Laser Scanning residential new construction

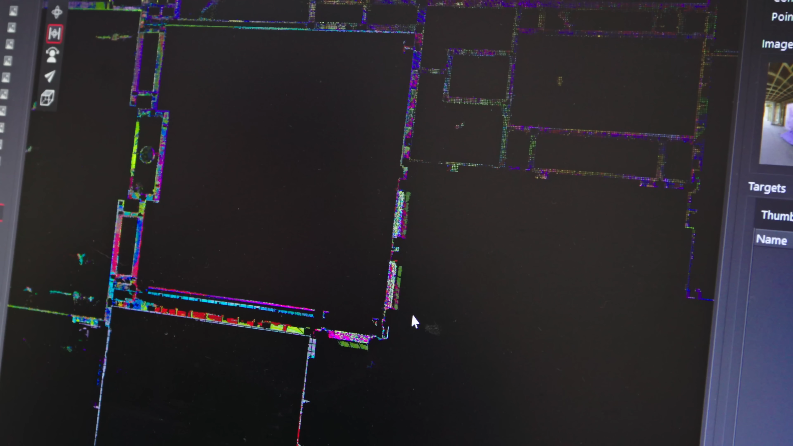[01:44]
It's a little bit of a effort on our end, on the back end. What is the accuracy of that laser? About within an eighth of an inch.